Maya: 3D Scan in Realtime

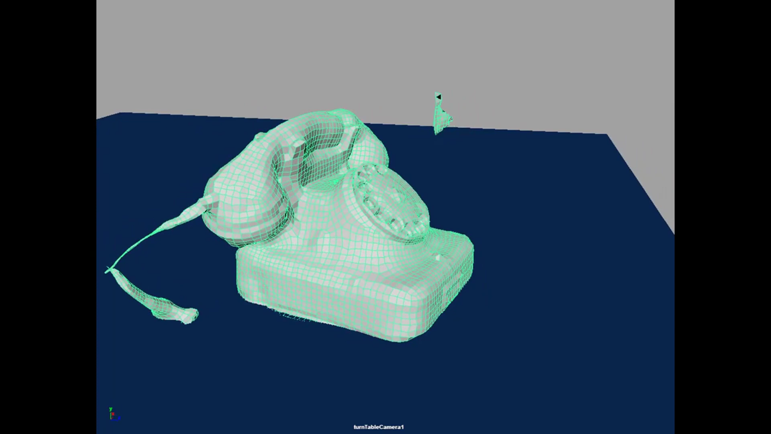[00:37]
We can create 3D models from real-world objects,
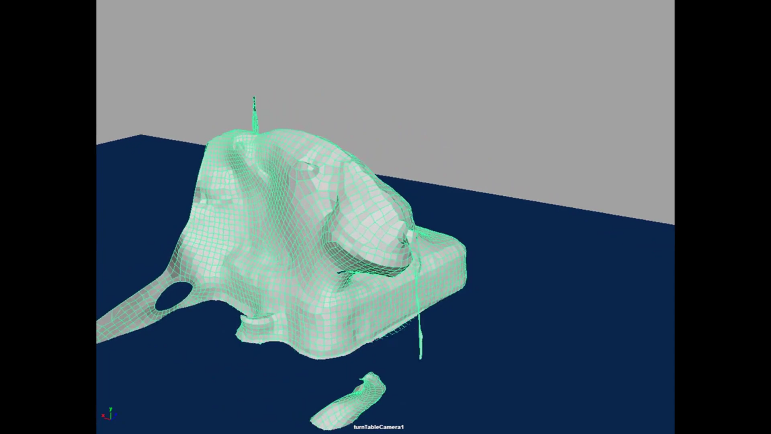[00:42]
now very fast, and that's what this tutorial is about.
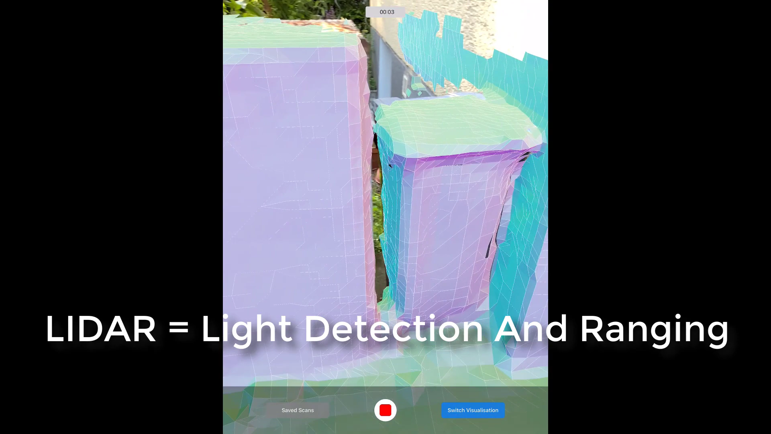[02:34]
polygons, and creates a 3D model of it.
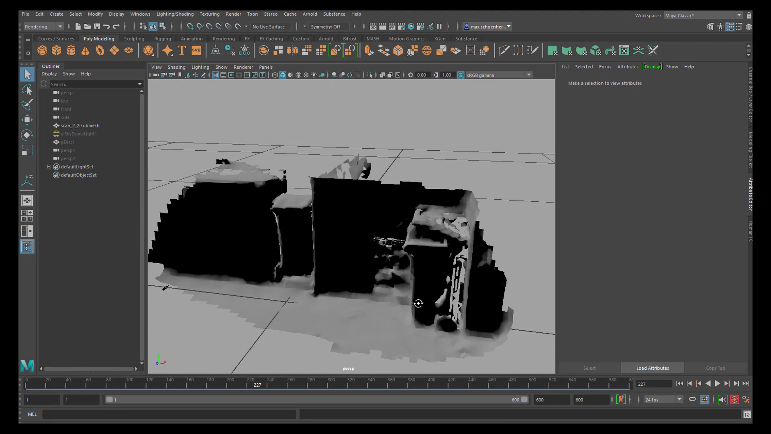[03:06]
It looks like a pretty crude model, but it is basically that situation.
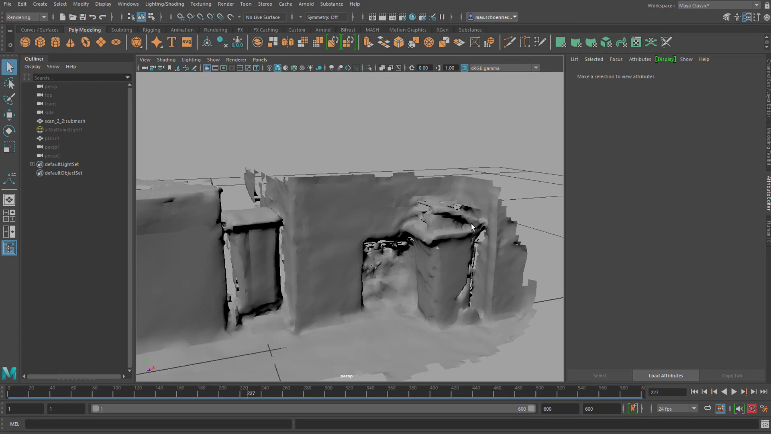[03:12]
You even can see in the half open bin here, you can see that there's something in there, paper basically.
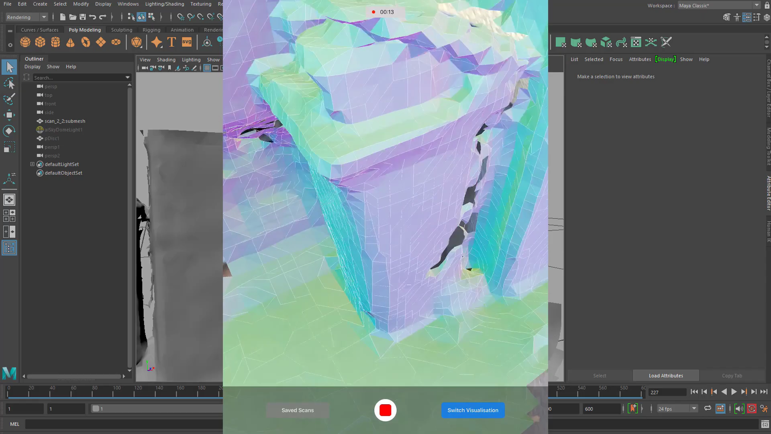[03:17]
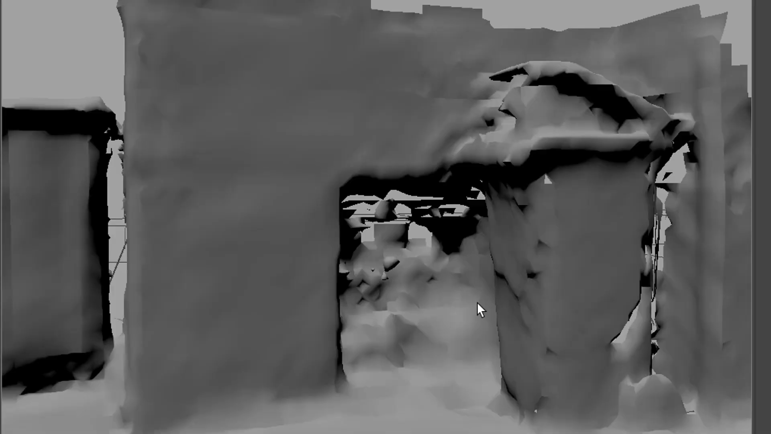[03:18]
This is a window here, obviously.
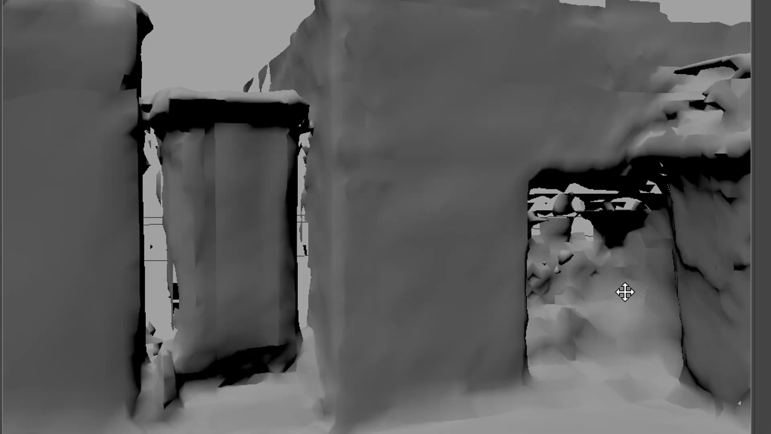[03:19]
This is the major bin, and the rest is unknown.
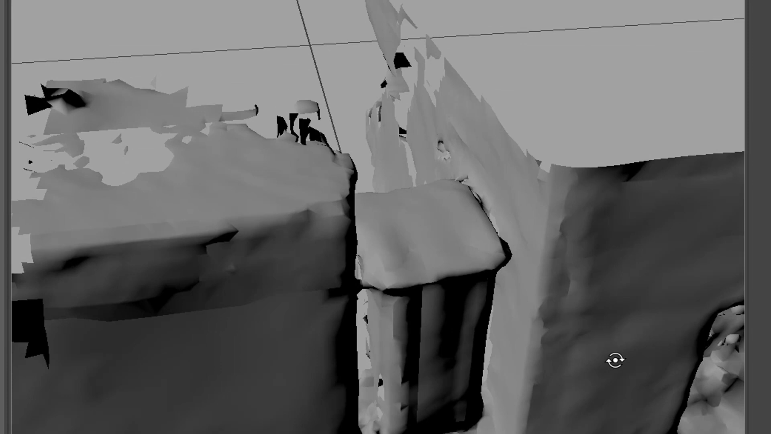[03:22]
And interesting enough is that I was only walking in front here,
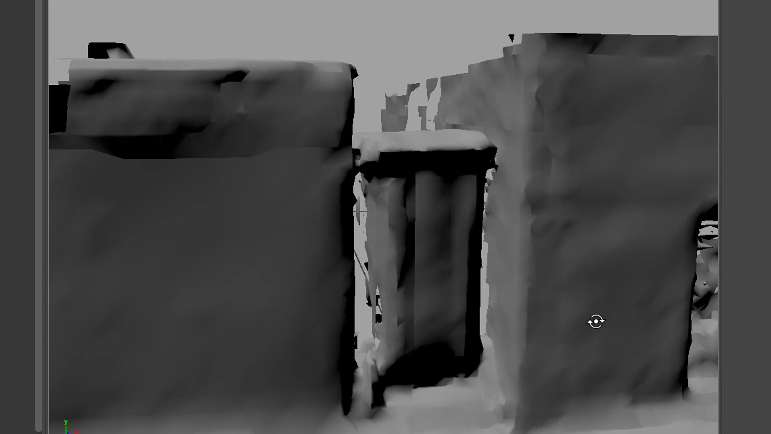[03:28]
but the app measured
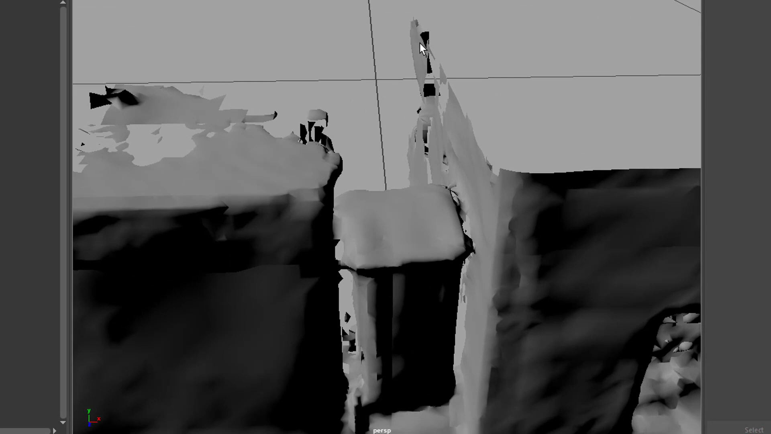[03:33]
already this wall of the building, which is a real wall.
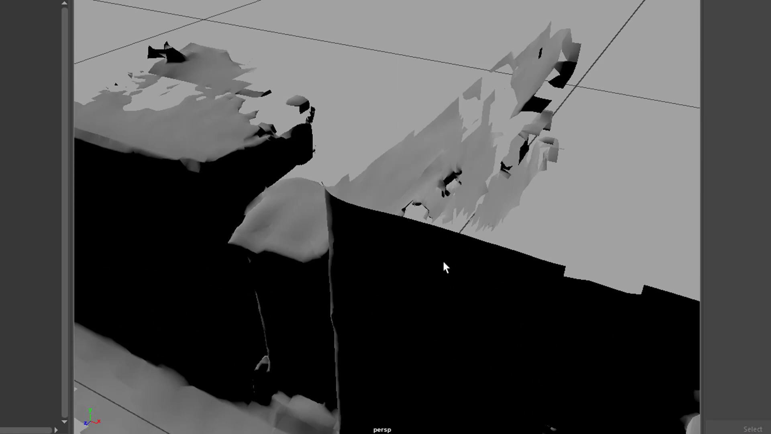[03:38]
And it measured these things here. Of course it didn't see anything down there,
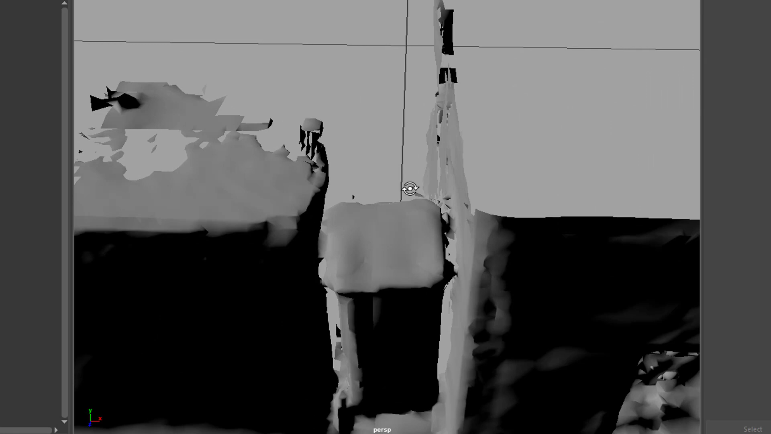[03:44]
and I didn't concentrate on the top of this part here. So it has holes, etc. And here my scanning process stopped, and down there as well. So I have this little scenery, and I could have done much more really.
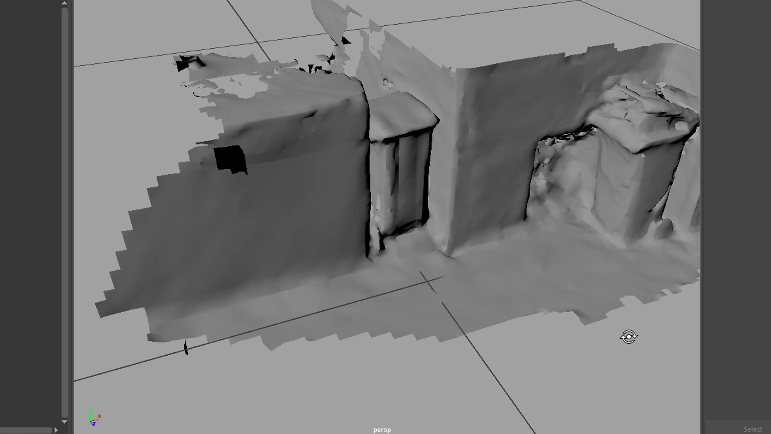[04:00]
I could have scanned the whole street if I wanted to.
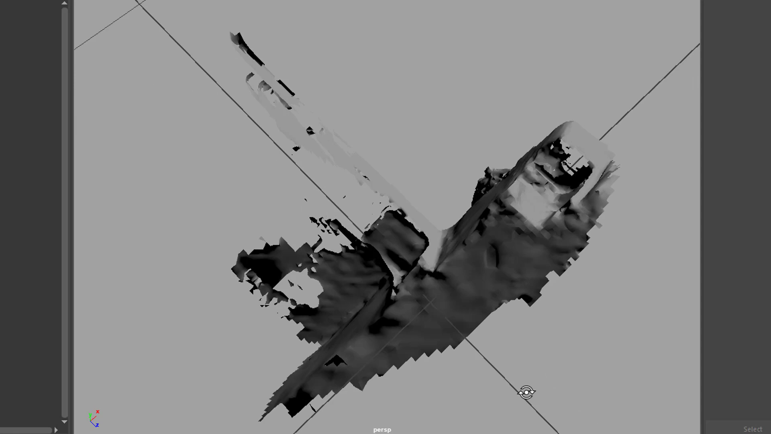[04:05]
But for this purpose, this was a thing of a few seconds as you've just seen.
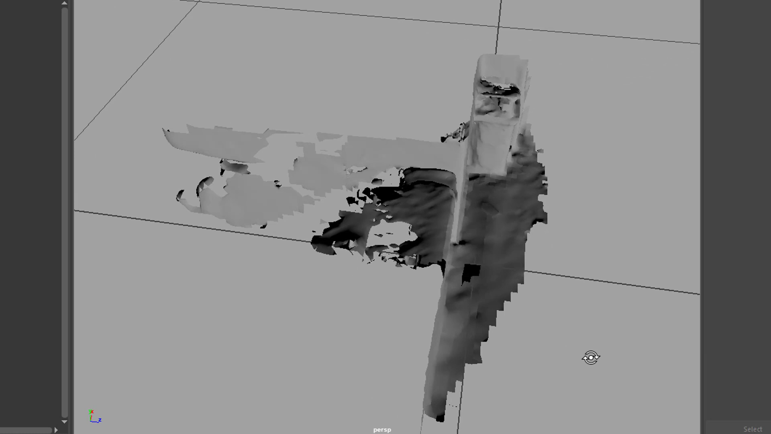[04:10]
So we're basically done. Now you have to clean up that model.
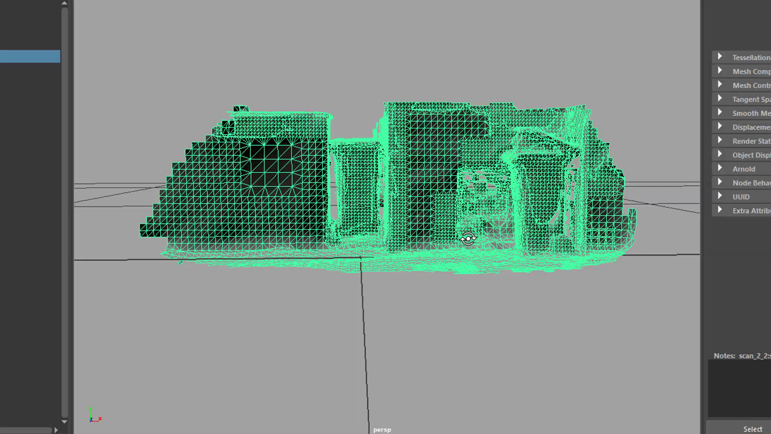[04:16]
You see, these are the triangles. Cleaning up is a tedious process,
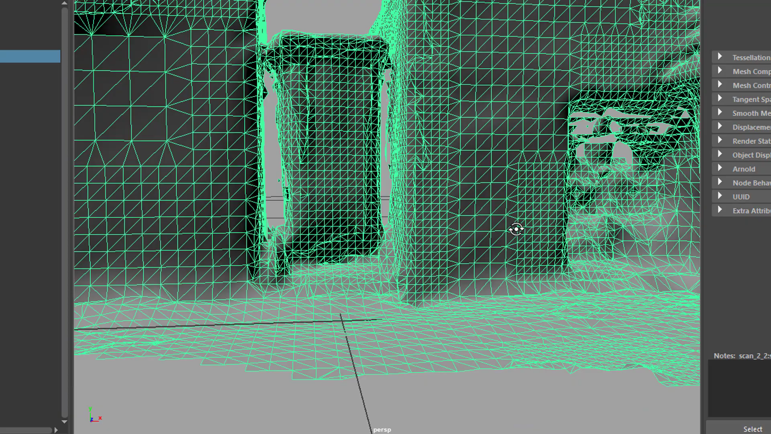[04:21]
but if you need, for example, inspiration of how to create such a bin, you have it now. It's right here, and you don't have to actually do much to it.
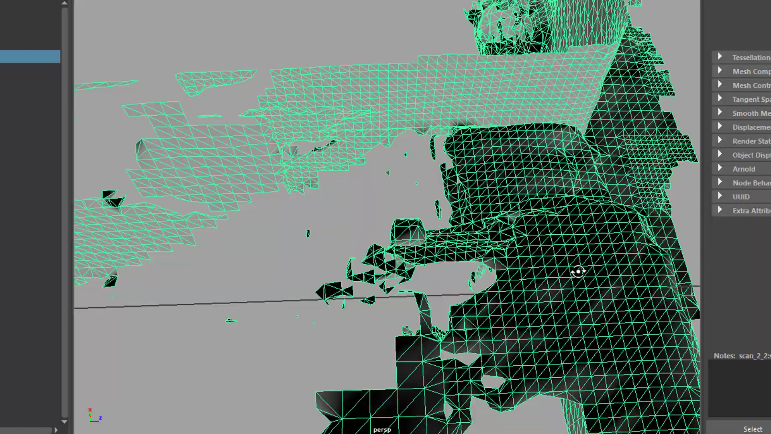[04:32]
You could have moved it, or I could have moved it out here, and looked at it with the app, through the iPad,
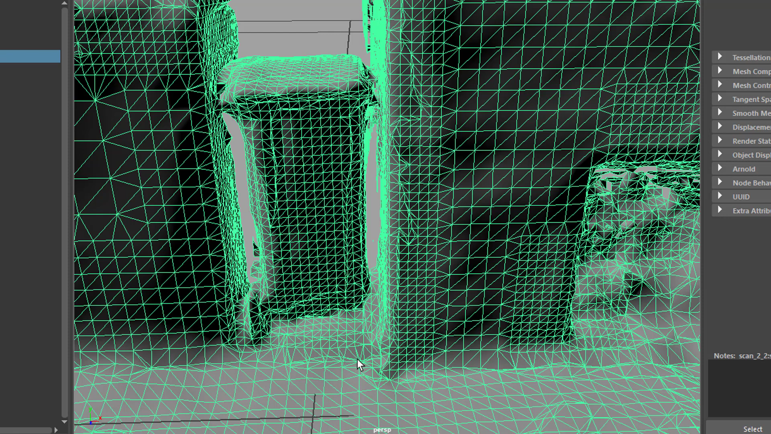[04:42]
from all sides, and I would have a perfect 3D model, just like the telephone I showed you at the very beginning. Okay, so that's your job to probably texture it and do nice things with it.
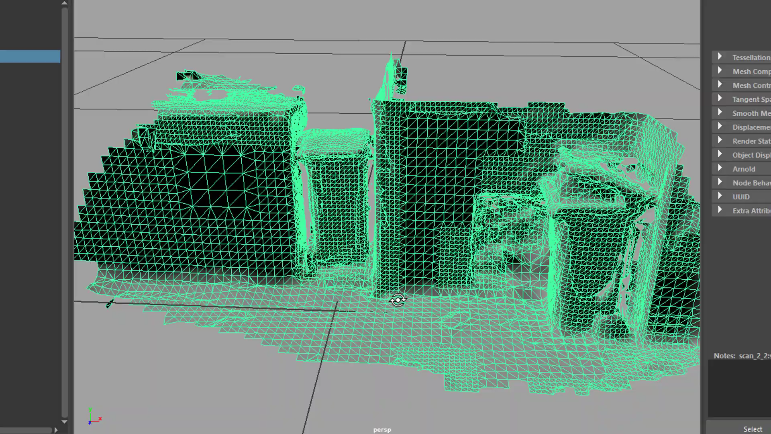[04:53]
By the way, this is part of the tree, which is here, I guess. Yeah.